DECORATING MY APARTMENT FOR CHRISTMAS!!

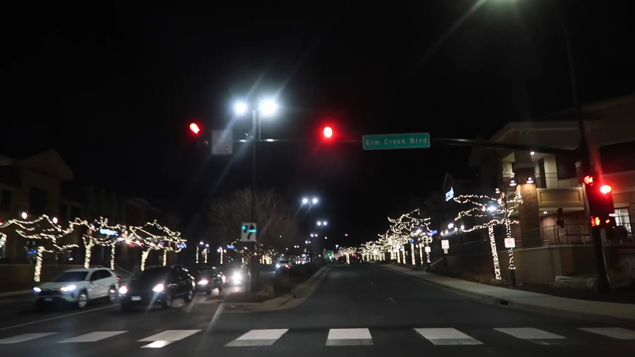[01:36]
The place that we live put all these lights up for Christmas. All the Christmas lights are getting up.